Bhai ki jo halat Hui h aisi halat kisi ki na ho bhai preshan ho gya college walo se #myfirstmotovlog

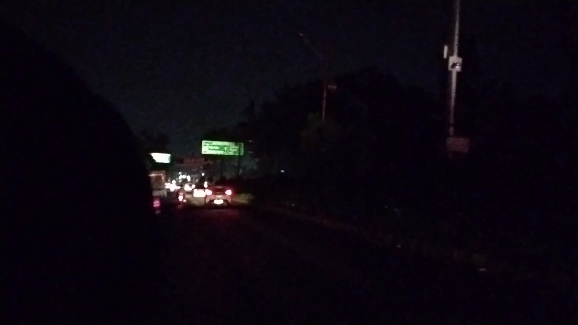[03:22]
उत्तराखंड की राजधानी में हम एंटर कर रहे हैं, और आगे को देखते हैं हम कितना।
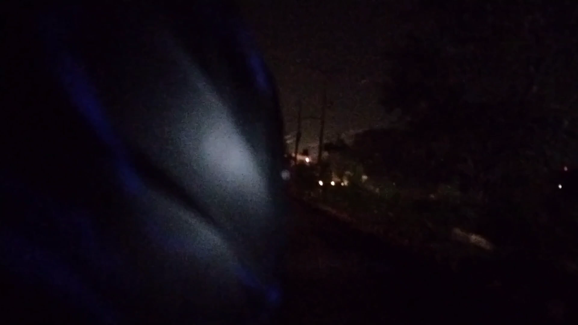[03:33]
अब तो थोड़ा ही ऐसा है, स्वागत का आ गया लगभग, स्वागत गेट आ गया देहरादून का।
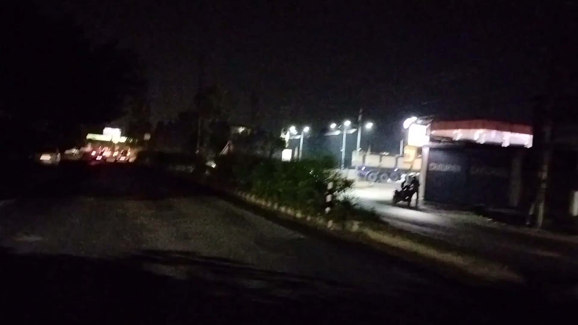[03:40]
और नीचे को तो मतलब कितना गर्म हो रहा था गाइस, यहाँ बारिश आ रखी है तो ठंडा ठंडा ही हो रहा है यहाँ। ये BMW का शोरूम है शायद, BMW का लोगो लग रखा है, और ये होंडा का शोरूम यहाँ। ये देवभूमि उत्तराखंड आगमन पर आपका हार्दिक स्वागत।
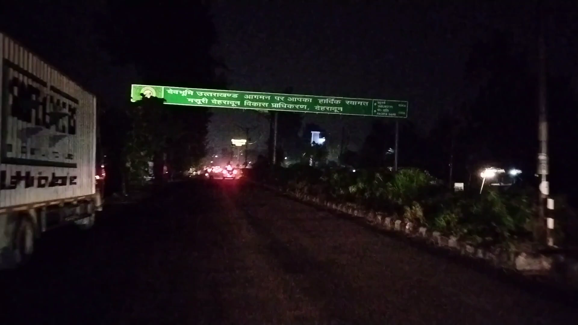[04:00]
मसूरी देहरादून विकास अधिकरण देहरादून, स्वागत हो गया गाइस हमारा देहरादून में।
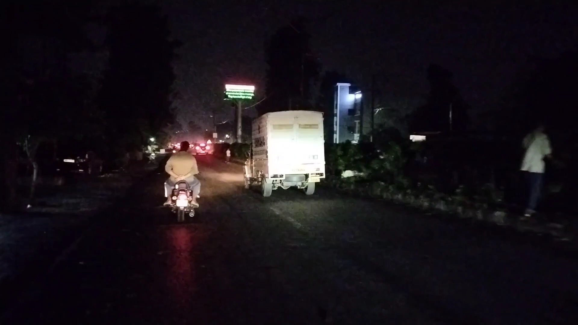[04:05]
तो गाइस जब हम जा रहे हैं यहाँ से फ्रेंड के रूम पे, और हमने किया है मैप ऑन।
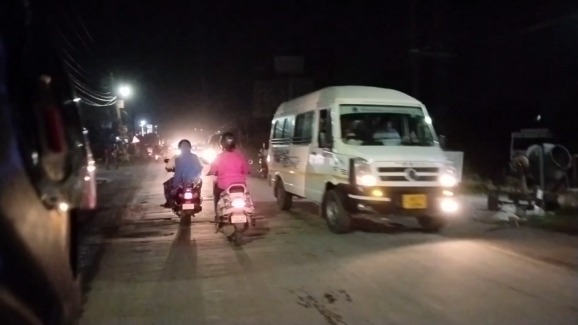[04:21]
ट्रैफिक बहुत है यहाँ, नहीं तो हम कब का पहुँच जाते।